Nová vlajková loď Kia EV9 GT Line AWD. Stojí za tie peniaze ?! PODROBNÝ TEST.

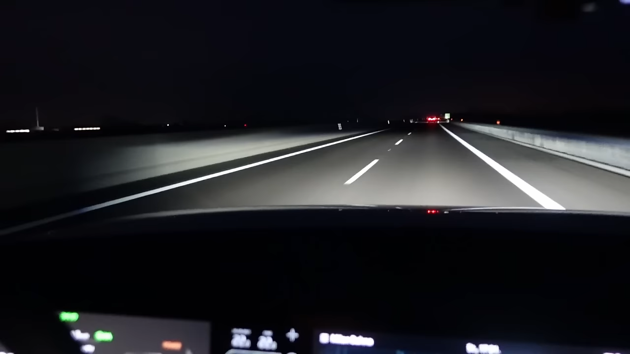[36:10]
Proste je to vychytávka. A viete, že pri EV6 som to dosť kritizoval, keď som teda test tie, ktoré som mal pred dvomi rokmi, tak to bolo auto bez tejto funkcie. A som to veľmi časom skúšal v iných korejských aj v IONIQ 6.
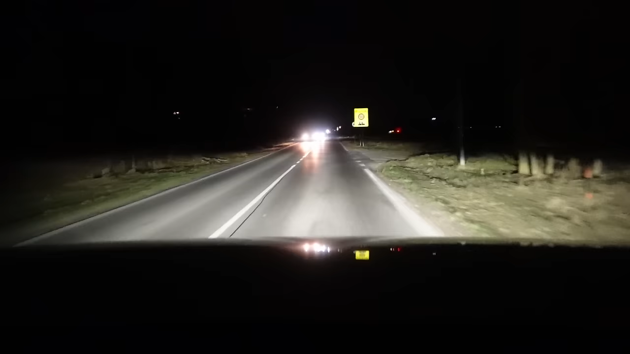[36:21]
Tam si to tiež odomňa schytalo trochu vlnu kritiky. Ale pri EV9 je to opäť všetko inak. Konečne máme metrixy u korejcov, ktoré načas zhasínajú, načas sa rozsvecujú, ktoré osvetlia viacej ako nejaké proste bodové svetelka na krajoch, alebo niečo podobné. Dobre. Fakt dobre. Pozrite si už spolu so mnou tieto ilustráčne zábery, na ktorých vidíte aspoň čiastočne.
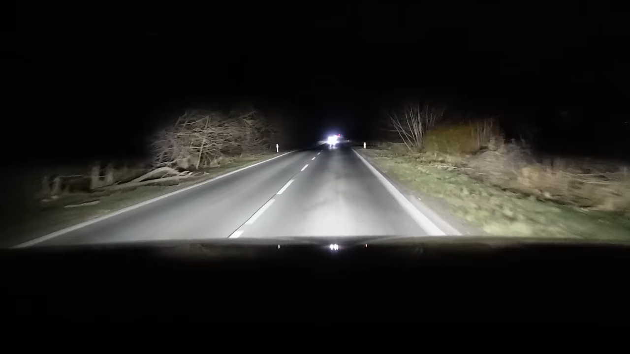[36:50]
A opäť sa však, napriek tomu, že to chválim a hovorím, že veľmi dobre, vyhnem sa slovom najlepšie, pretože sem opäť zaradiujeme nemeckú prémiu plus Volvo C40 s ich pixelovými svetlami. Na tieto auta sa ešte Kia a koncern Hyundai jednoducho nechytá a ešte majú čo dobiehať. Napriek tomu tvrdím, že to je výborná funkcia, chcel by som ju tu mať a našťastie verzia GT Line ju má už v štandarde, takže nemusíte riešiť, je len mučiť, doplatiť alebo nie. O EV9-ne by som vám vedel hovorí ešte ďalšie dve hodiny, tak už sa nedotkneme všetkých vecí, možno ešte niekedy na budúce,